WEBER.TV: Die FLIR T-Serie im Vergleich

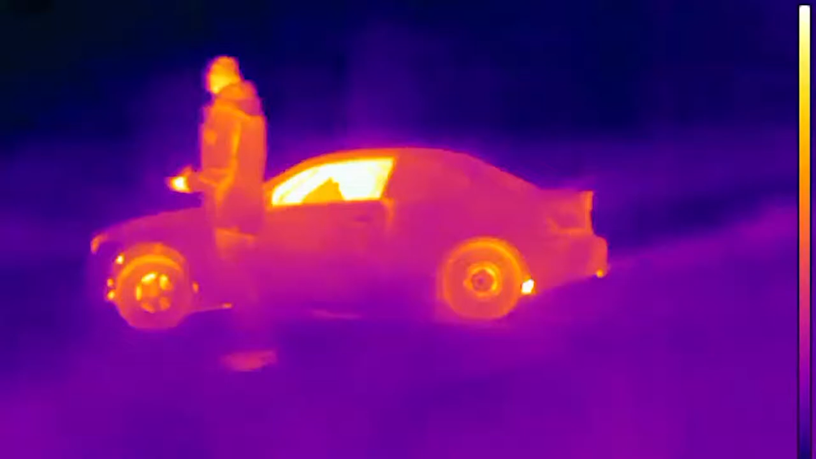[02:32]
die noch genauer messen kann, was Messfleckgröße angeht. Und wir haben festgestellt, dass bei gleichem Abstand unter gleichen Bedingungen die beiden Kameras eine Abweichung haben,